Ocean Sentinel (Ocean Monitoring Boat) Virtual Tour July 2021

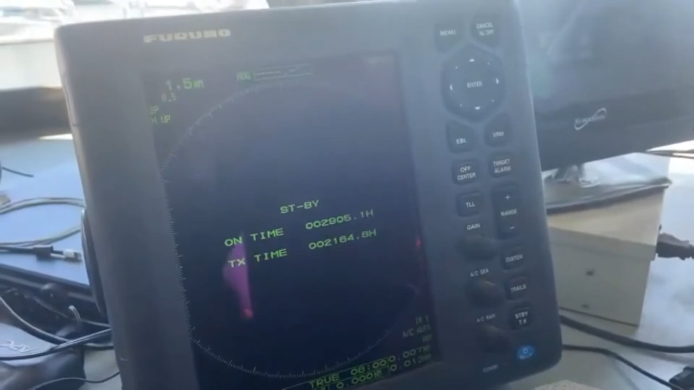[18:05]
Let's say if it was foggy. Okay. And then we have a camera system throughout the boat so that I can see there's the lazarette that we visited with the two winches.
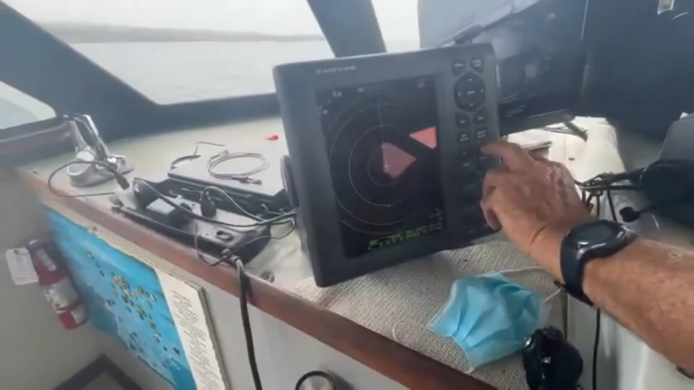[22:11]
If it was foggy out, I'd be looking at this all the time.
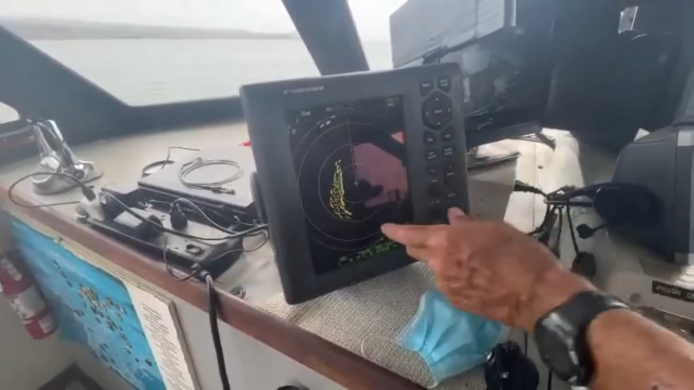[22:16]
There's kind of the coastline, as you can see right there.
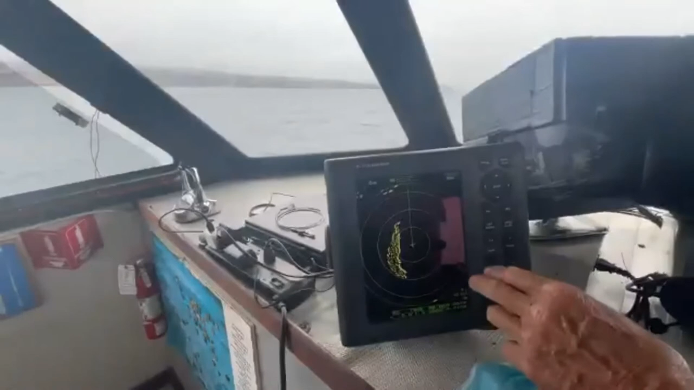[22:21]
I don't see any boats out here with me. There's a boat right behind me, because I can see it right there.
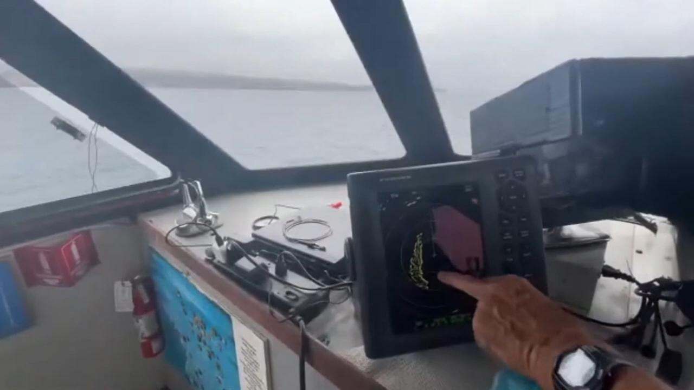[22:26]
Our position is the very center of the screen.
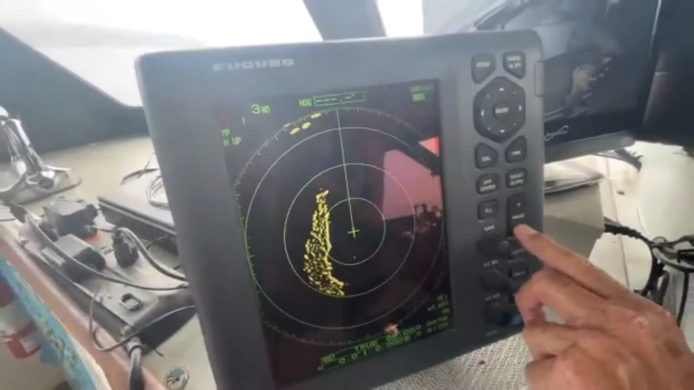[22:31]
I'm going to put this to a range that really is better for me to work with.
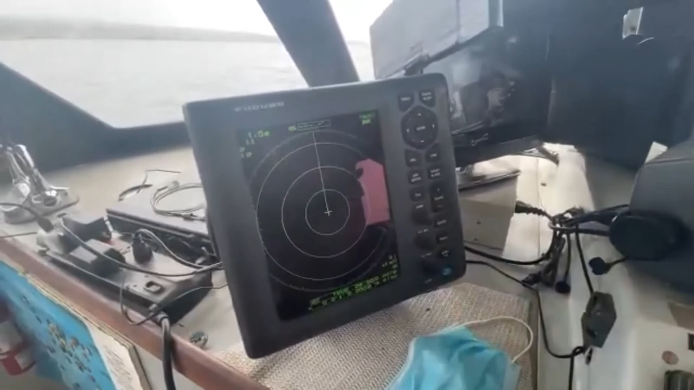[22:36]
The closer, the better. I can kind of see things. Let me go a little bit more.
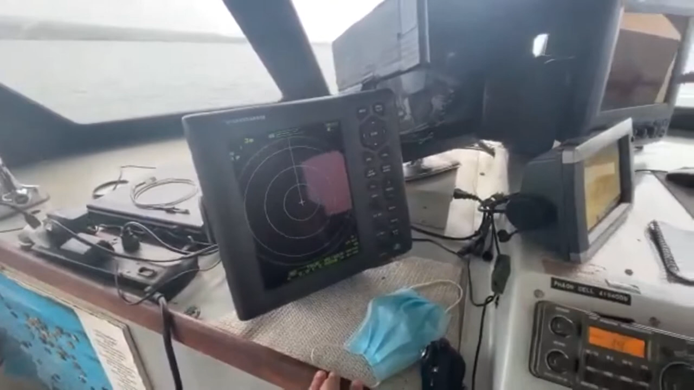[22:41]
Okay, now here's our depth right here as we're deploying out. We want to start the net. We want to be on the bottom at 430 feet, so we're getting close to that.